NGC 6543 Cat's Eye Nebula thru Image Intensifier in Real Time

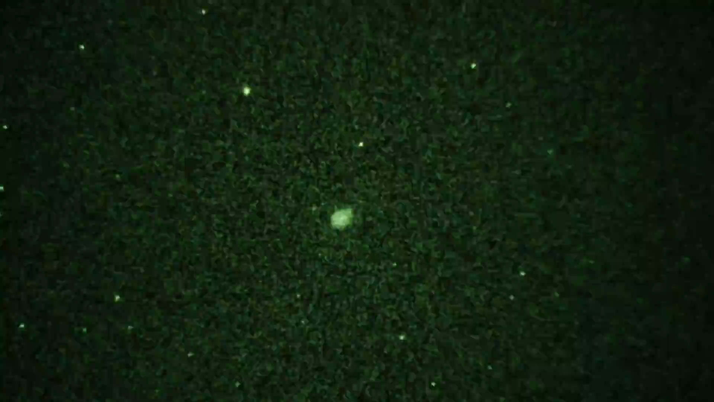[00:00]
Okay, video number two of NGC 6543, Planetarian Draco, movie mode, 30p, extended teleconverter, 30th of a second shutter, 800 ISO, the extended teleconverter gives us more magnification than we'd otherwise get, we're pulling in some grain on the image intensifier, I'm going to increase my shutter speed from a 30th to, okay, let's go 40th, let's settle.
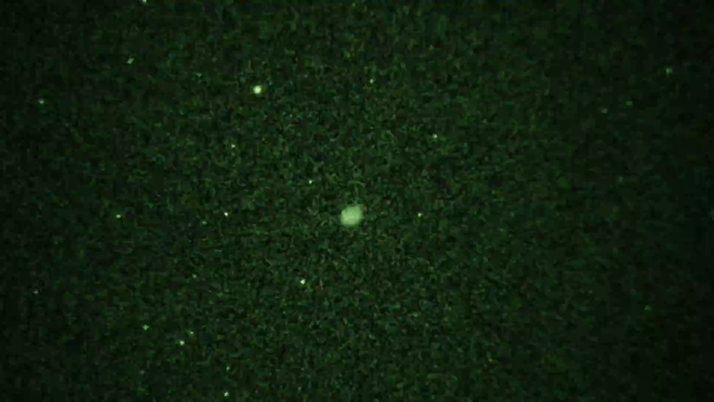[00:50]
but you can definitely see that nebula there, 50th, 40th, 30th, not bad, huh? What do you think? Okay, enough of NGC 6543, Planetarian Draco.